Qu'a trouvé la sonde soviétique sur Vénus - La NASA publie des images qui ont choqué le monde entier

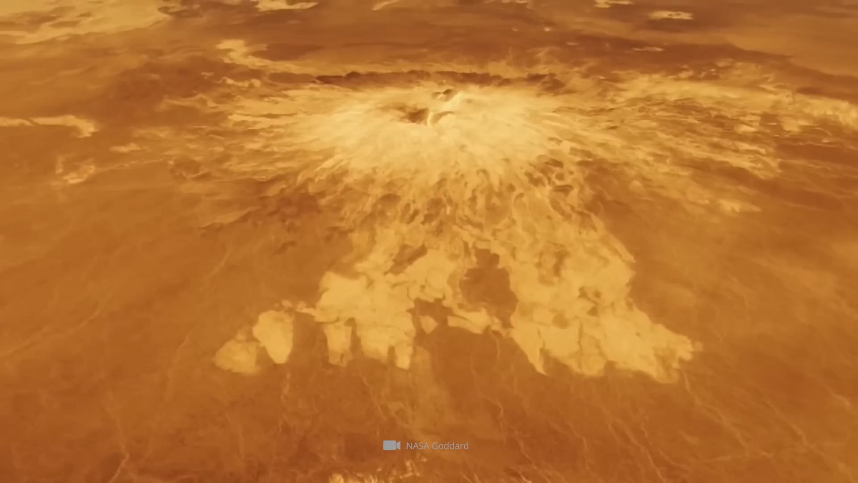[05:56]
Magellan a balayé la surface de Vénus à travers la dense couverture nuageuse et les scientifiques sur Terre ont créé ces simulations saisissantes à partir des données.
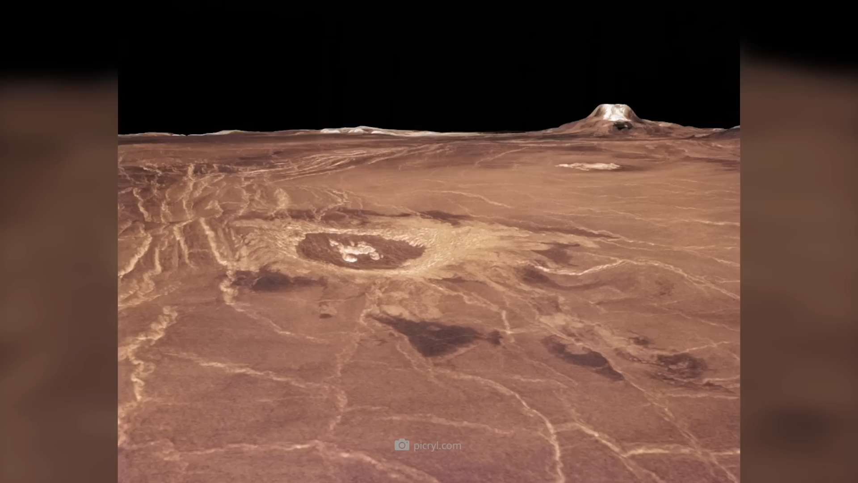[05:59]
Les images ont donné pour la première fois une impression générale fascinante des conditions de surface et des processus atmosphériques sur Vénus.
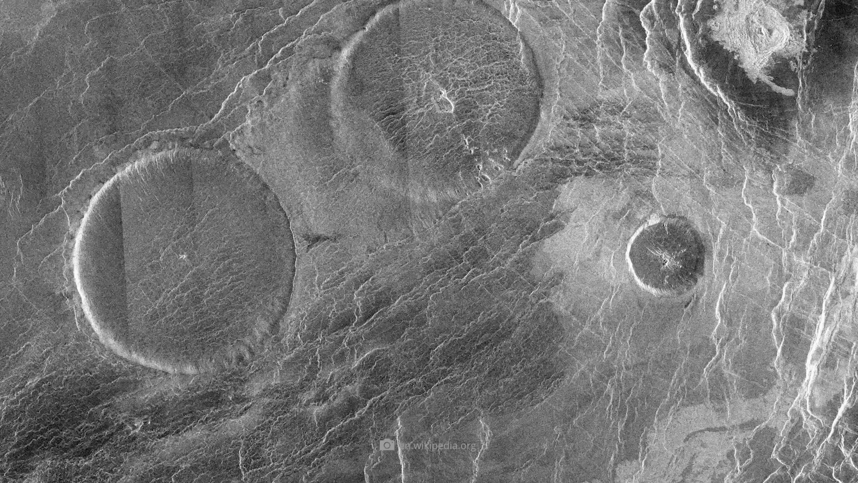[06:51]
Ces images montrent des formations uniques dans tout le système solaire.
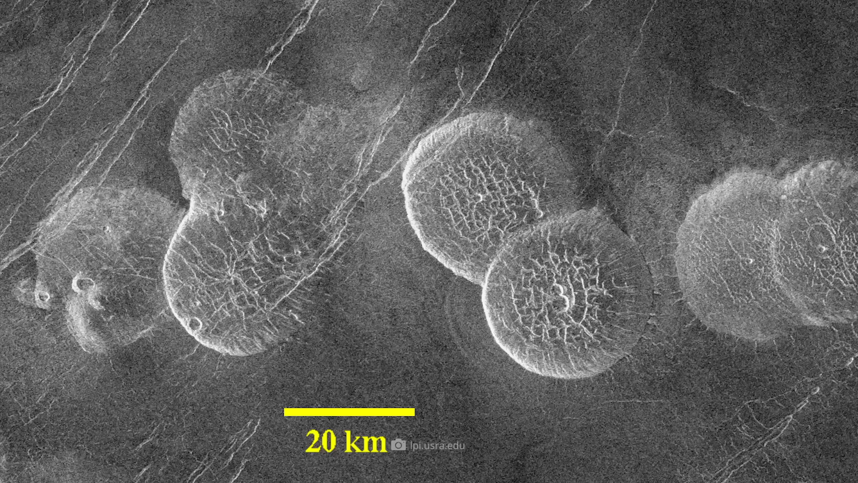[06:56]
Les volcans presque circulaires, qui sont encore actifs aujourd'hui, sont appelés dômes de crêpes.
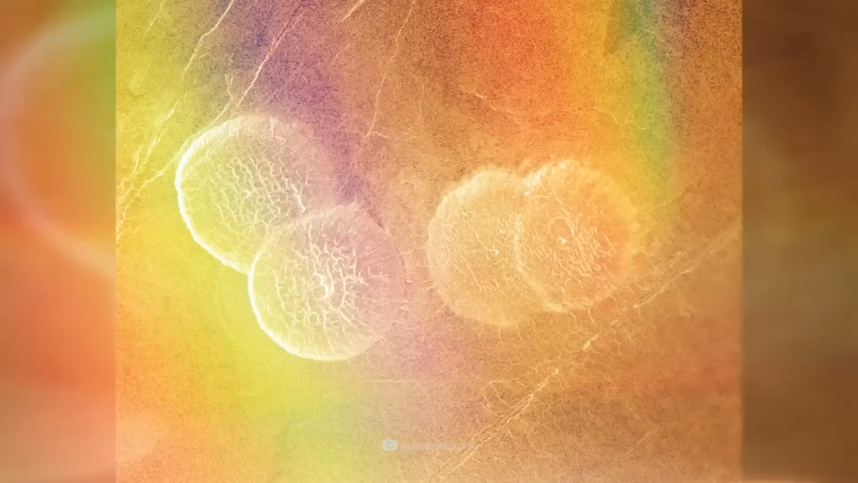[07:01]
Les dômes en forme de crêpes apparaissent toujours en groupe et ont un diamètre de 20 à 25 km
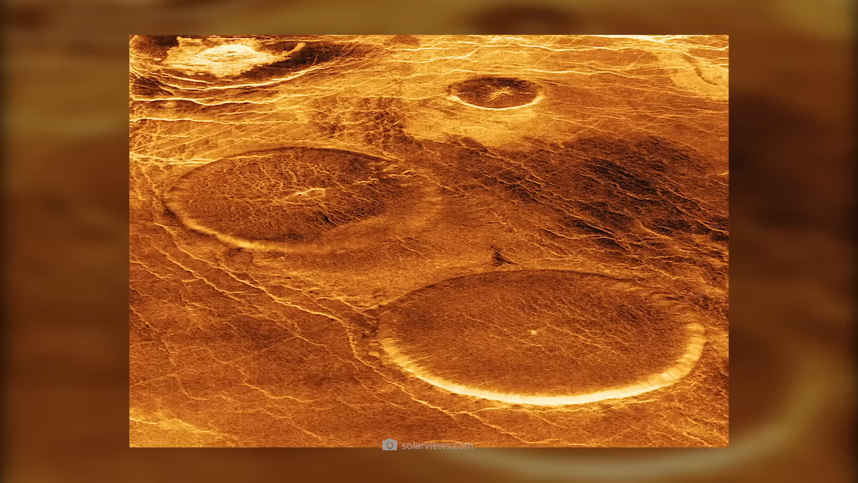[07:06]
et une hauteur de 700 à 1000 m.
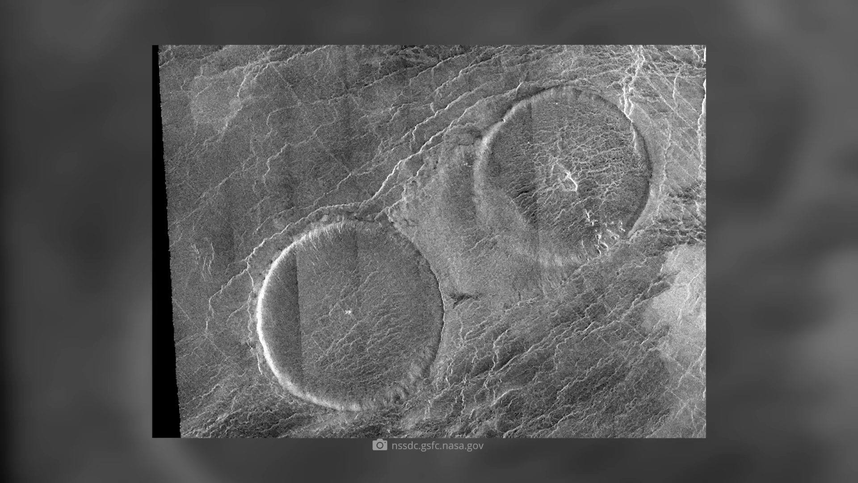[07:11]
Leur forme inhabituelle est probablement due à des caractéristiques géologiques dans les couches rocheuses profondes de la Terre.